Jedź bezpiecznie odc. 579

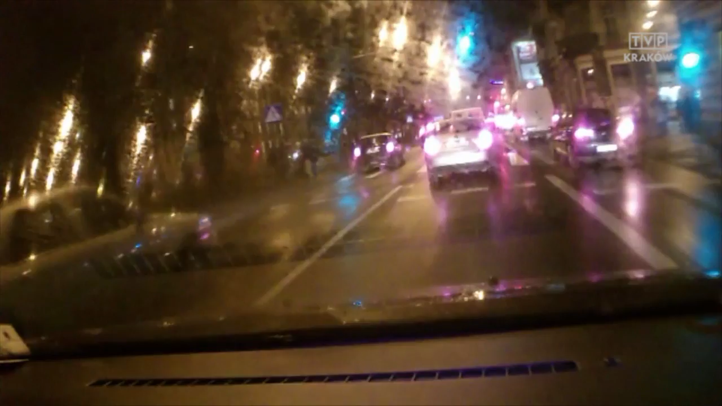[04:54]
Zwróćmy uwagę, moje rozliczenie, miejsce na skrzyżowaniu wzięło całkowicie w łeb. Okazało się nieskuteczne, a nie przez to, że źle liczyłem, tylko przez to, że kierowca fokusa kombi notabene spasa do jazdy w prawo, jedzie prosto i wjeżdża mi tuż przed maskę samochodu. Zajeżdżanie drogi, ale najgorsze jest to, że zostawia mnie na torach tramwajowych. Ja tam jeszcze przed przejściem dla pieszych, a za przecięciem się kierunków ruchu, tak żeby nie zablokować, miejsce miałem. Miałem, dopóki kierowca fokusa go nie zajął.